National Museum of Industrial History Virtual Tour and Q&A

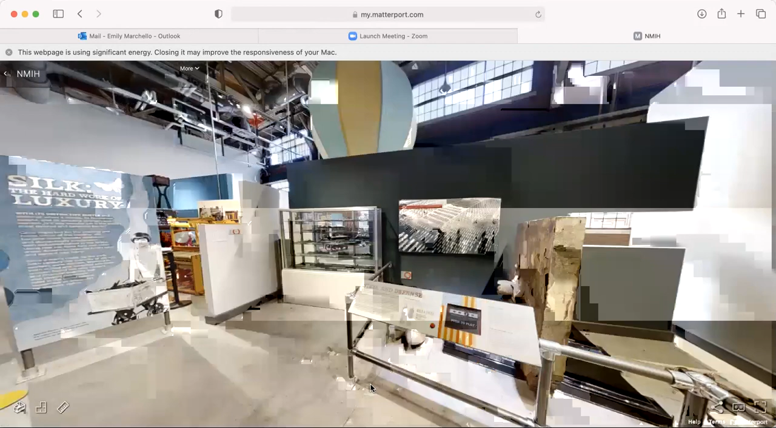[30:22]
impressive and then in front of me here there is this steel plate from a ship with a shell in it and this was actually from